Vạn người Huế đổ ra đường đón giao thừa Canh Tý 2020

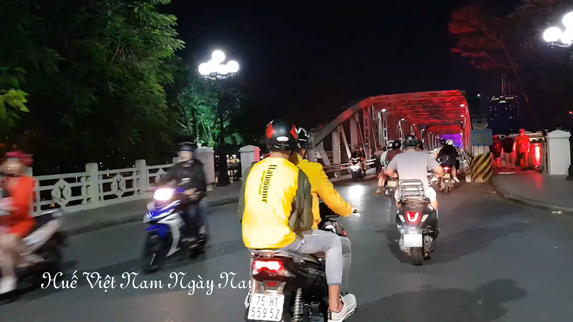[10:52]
Trước mặt chúng ta là cây cầu Trương Tiên Duyên Giảng Đang khóe sắc của mình vào cái thời khắc truyền giao